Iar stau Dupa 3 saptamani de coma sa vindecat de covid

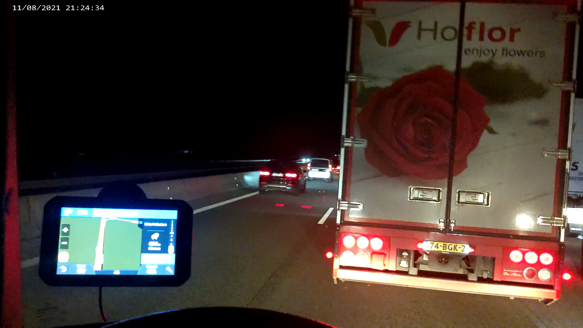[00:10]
Tot pe cursa de calzule Am băgat cardul la ora 9 și 7 minute Acum este ora 9 și 49 de minute Uitați-vă!
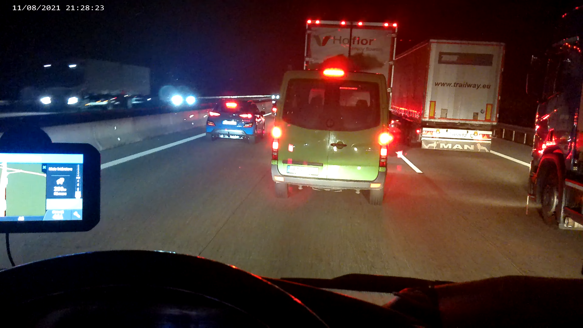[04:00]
Nu știu zon dacă găsesc loc Unu? Fraate... Exact de un ștau din ăsta le avem nevoie acum La ora 10 Mai sunt 41 km, la ora 10 normal trebuia să fiu acolo Ai 10 și 7 minute
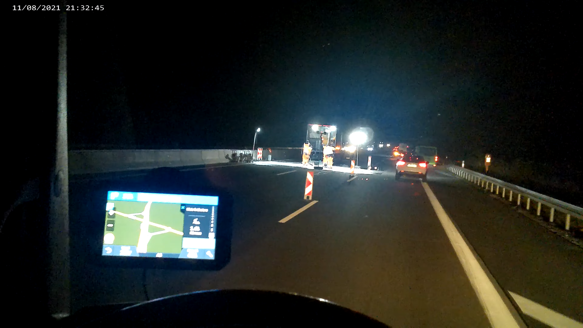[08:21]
lucrează la asfalt lucrează la asfalt ăștia acum au regătat deși aici se mai întâmplă și aici au lucrat porțiunea asta de mosăturată n-am și ceva și acum iarăși lucrează, fac ceva la asfalt asta stucă visuri sau nu știu ce fac băi, frate așa ceva din scole și în Germania se mai întâmplă chestii din toată porțiunea asta au fost un an și au fost în lucrări
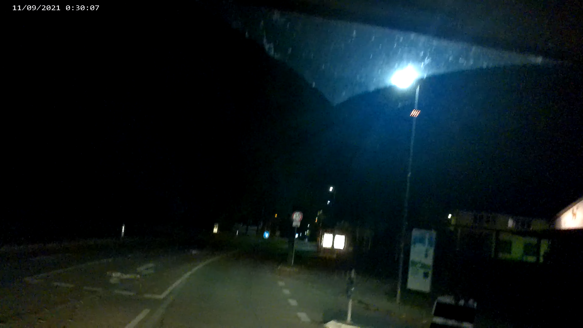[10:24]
am venit în Schallstadt aici am 2 clienți doar că în 900 de metri virați la dreapta primul client deschide la ora 3 acum este ora 0 și 55 deci iau uitați-vă 1 fără 5 minute la ora 1 la ora 1 la ora 1 o să ajung aici și o să stau până la ora 3
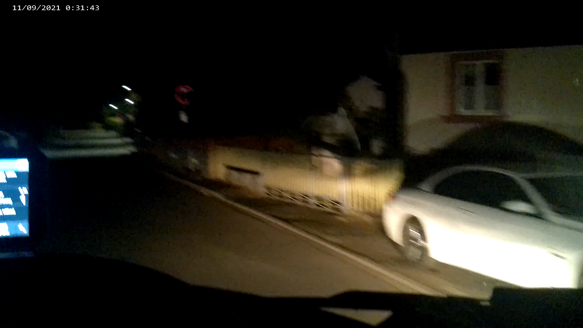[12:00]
2 grade afară deci acum sunt 3 grade pe drum în coace mi-a arătat 2 grade și mi-au spus unde am descărcat clientul că noaptea asta o să fie sub 0 acum nu știu cât e de adevărat aici haideți că am luat și curba asta deci asta e strada cu clientul
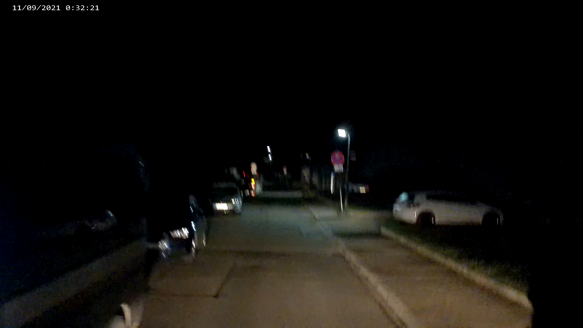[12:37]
problema e că e infundată clientul celălalt dacă nu era strada infundată clientul celălalt v-am mai arătat-o și un alt video mergeam până în capăt,
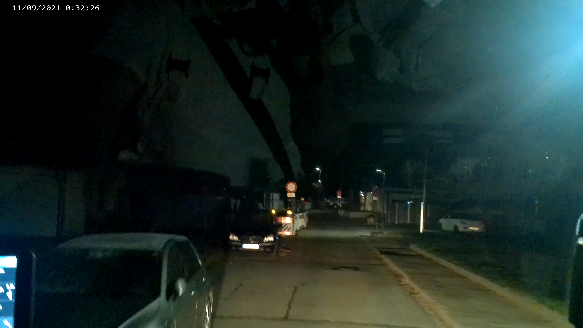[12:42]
făceam dreapta și imediat pe dreapta era eu trebuie să mă întorc înapoi acum pentru că nu nu mai pot să trec construiesc o clădire mare nu știu ce
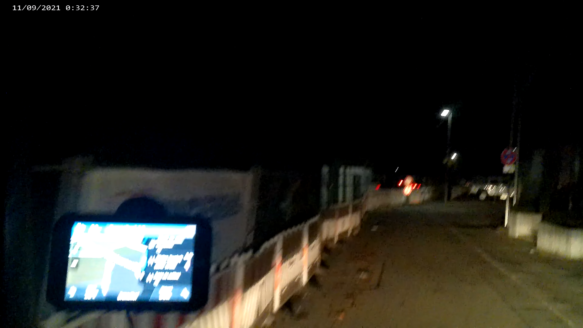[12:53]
construiesc și-or bloca strada a închis-o cu totul ați ajuns la destinație destinația se află pe dreapta e problema mare cât casa că eu trebuie să dau înapoi